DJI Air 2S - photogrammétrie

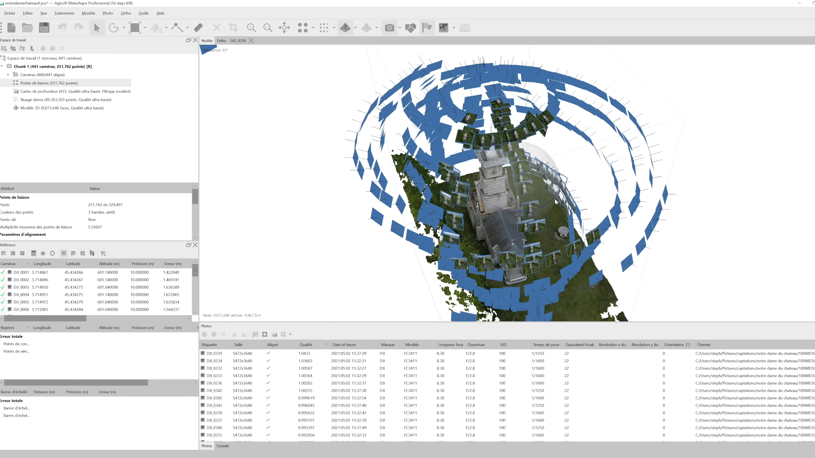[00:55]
it is a procedure that consists of modeling in 3D a subject at a large number of photos,
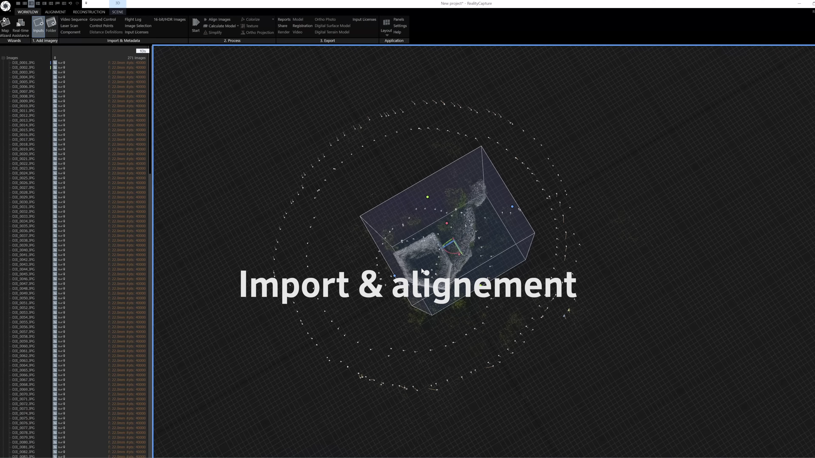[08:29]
let's go let's go let's go elles sont à injecter dans le logiciel sans traitement telles que sortie de la carte SD la distorsion étant évaluée et corrigée par le logiciel lui-même il
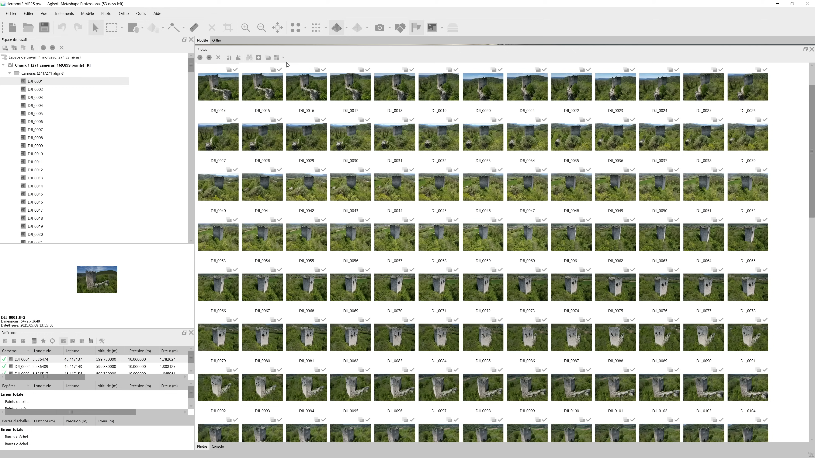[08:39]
est possible de capter en format dng mais cela allourdit considérablement la chaîne de traitement avec un rapport bénéfice effort pas forcément favorable une
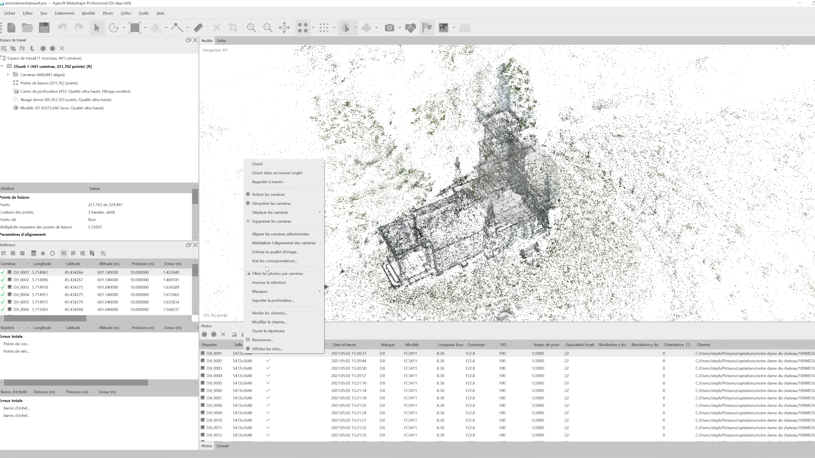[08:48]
évaluation de la qualité des photos calculées par Metashape montre de très bons résultats les scores sont proches de 1 et en tout cas bien au delà de 0,5 seuil à partir duquel il faudrait écarter le cliché que
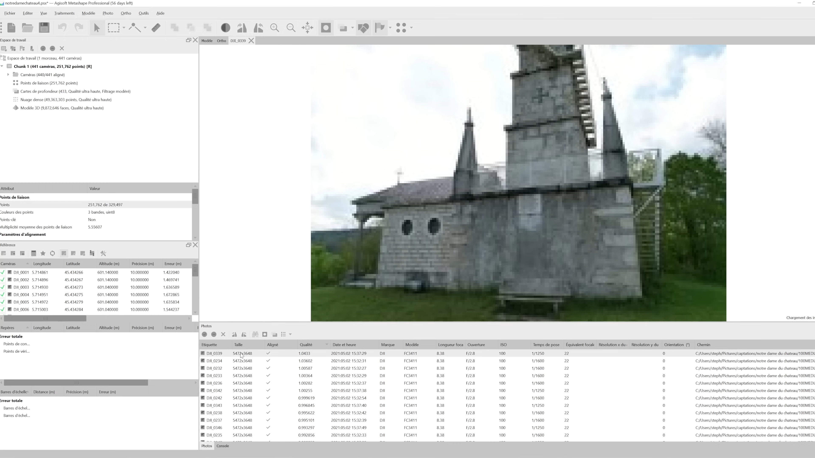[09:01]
ce soit dans Metashape ou Relity Capture le taux de photos alignées avec succès est excellent et proche de 100%
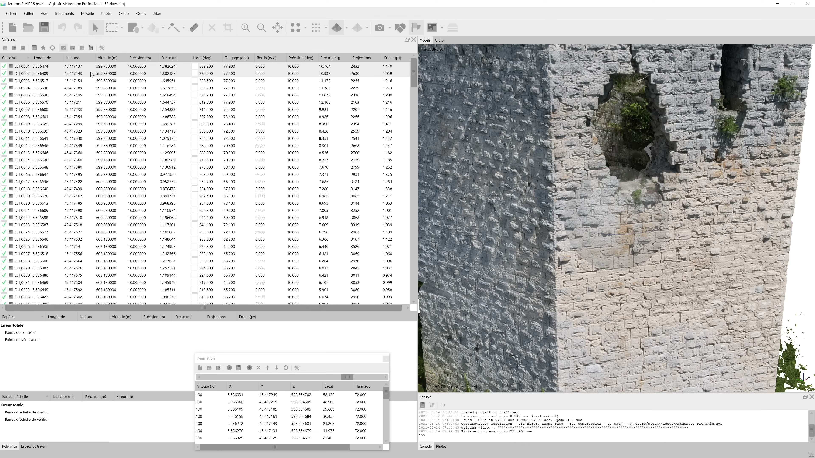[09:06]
de plus les photos ont été géolocalisées de manière cohérente le
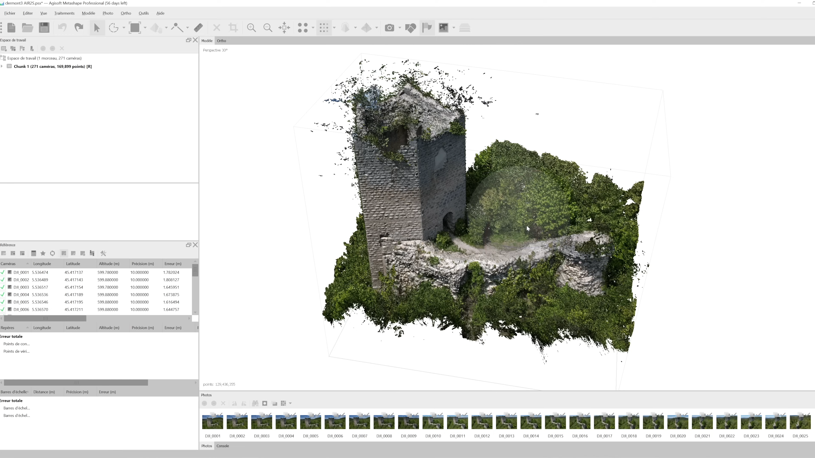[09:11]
nuage de points d'anse nous permet déjà d'apprécier le futur résultat sur Metashape j'ai eu un peu plus d'arrière-plan que
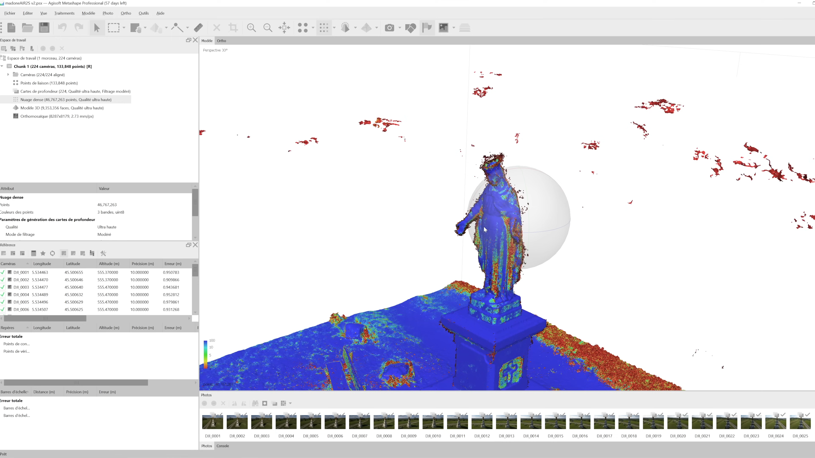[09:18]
le maté sur le sujet mais le
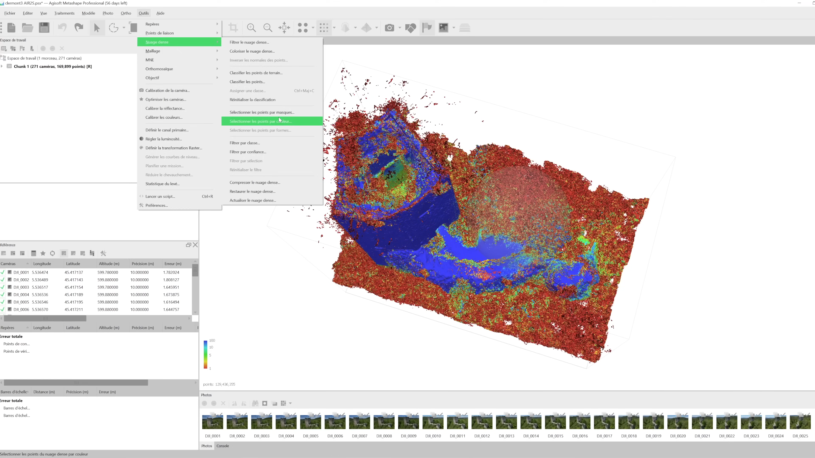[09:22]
logiciel permet de faire le ménage dans le nuage de points d'anse et je supprime les points avec un très faible niveau de confiance
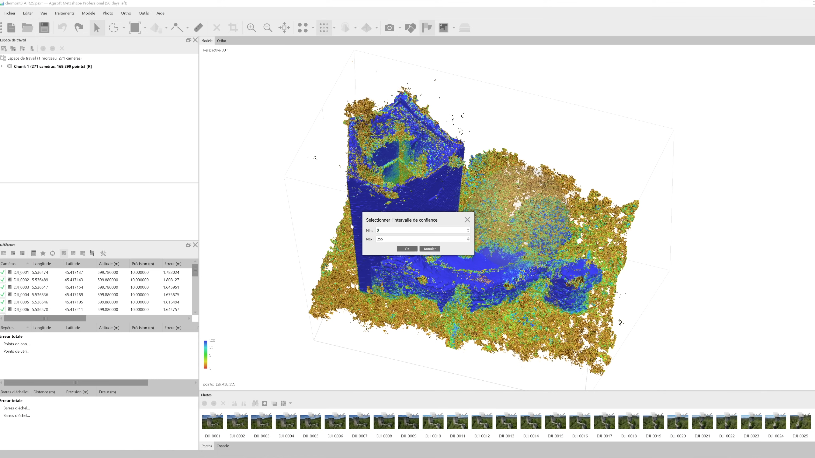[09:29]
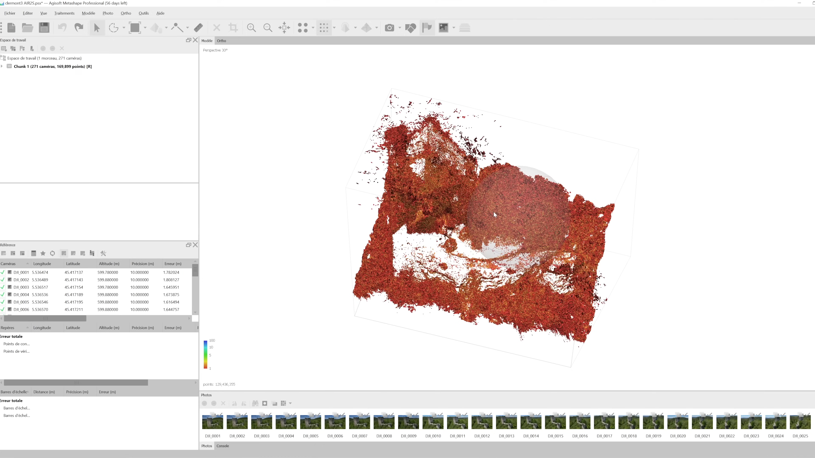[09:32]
une autre méthode intégrée à Metashape consisterait
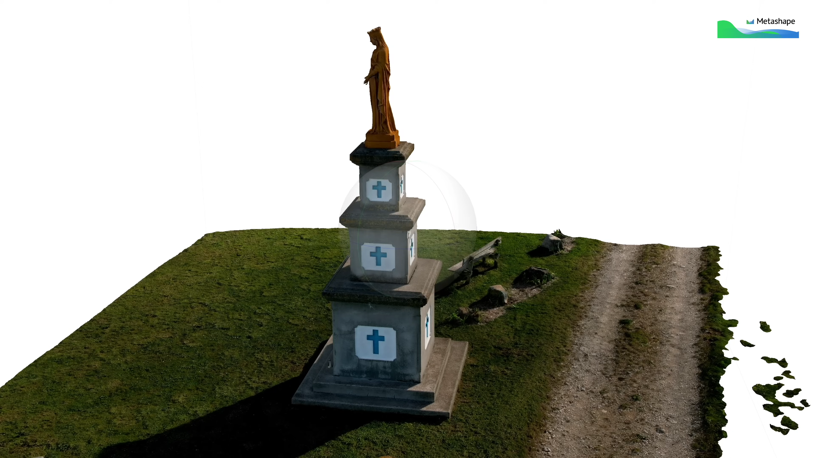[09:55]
le maillage nous confirme la qualité des rendus y compris dans les zones moins éclairées
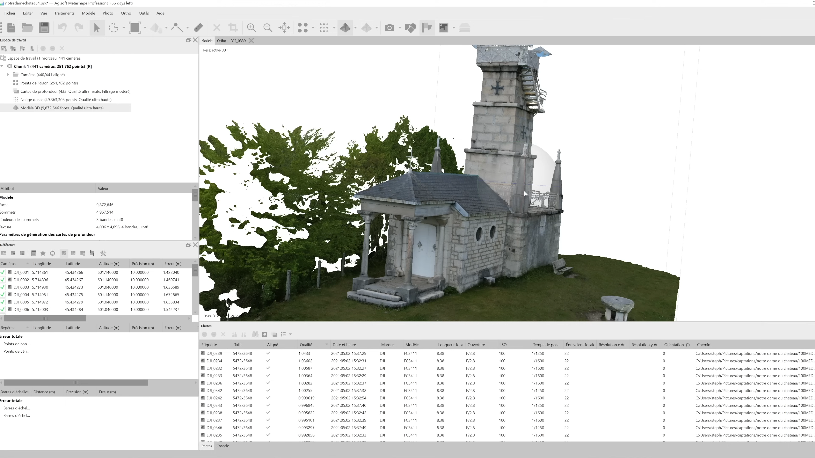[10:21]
l'intérieur de la tour est bien reconstruit et le dessous de cet abri est remarquablement restitué
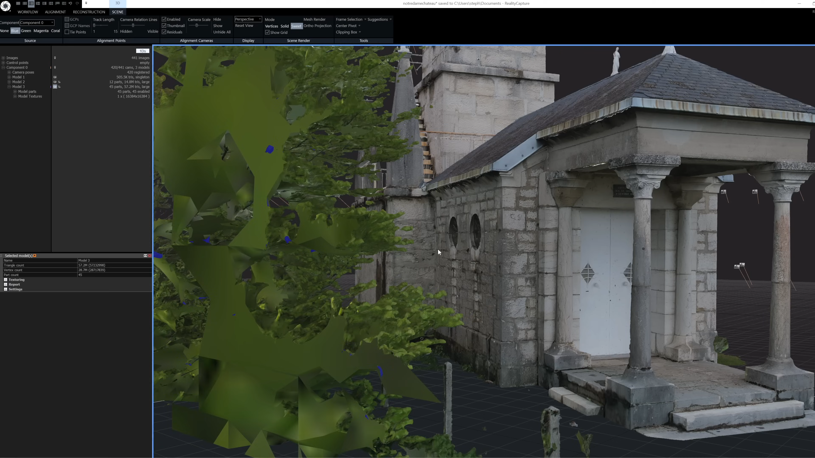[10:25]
les
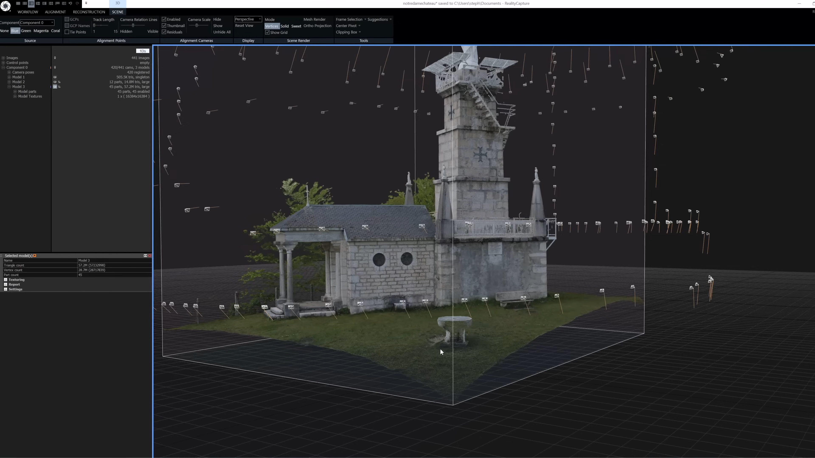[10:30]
garde-corps et treillis ne sont sans surprise que partiellement reconstruit la faute n'étant
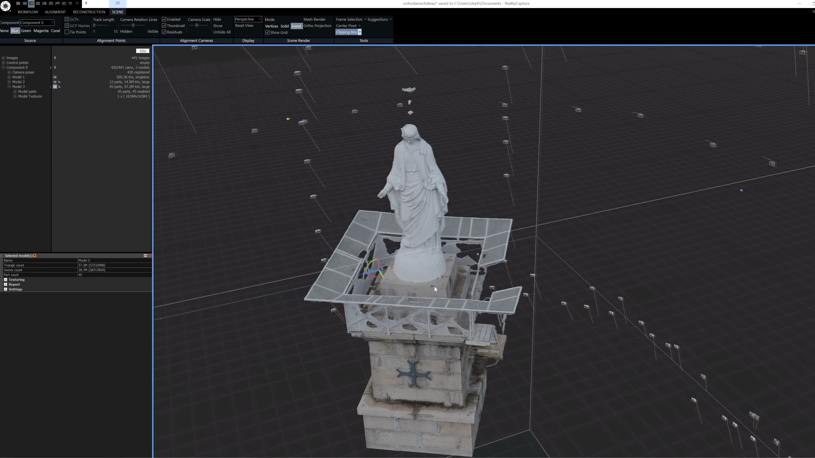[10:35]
pas imputable au drone mais à la captation insuffisamment rigoureuse et la lumière très variable durant l'opération